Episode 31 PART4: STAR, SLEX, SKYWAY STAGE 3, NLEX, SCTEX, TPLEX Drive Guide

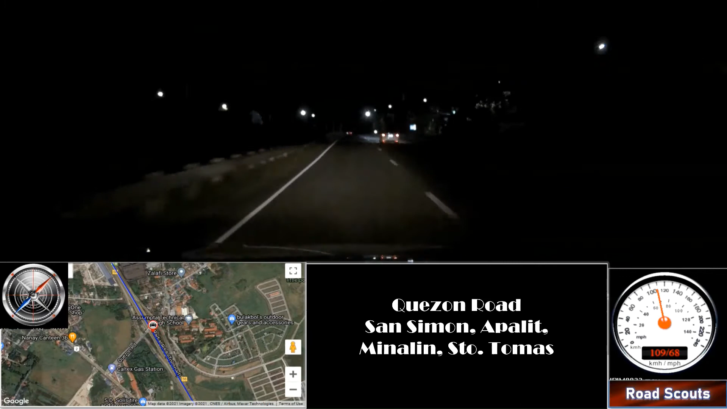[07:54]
and we got stuck here, and I can't forget this part.
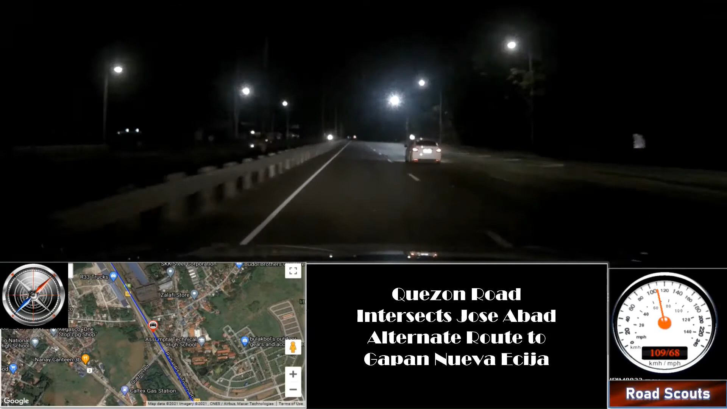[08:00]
And I always enjoyed, you know, taking this part here because it's elevated, so you get to see miles and miles of, you know, greeneries and farmlands, especially if you're taking the bus, right? So because this is already elevated, and if you're going to take the bus, you're even elevated some more, so you have a better view.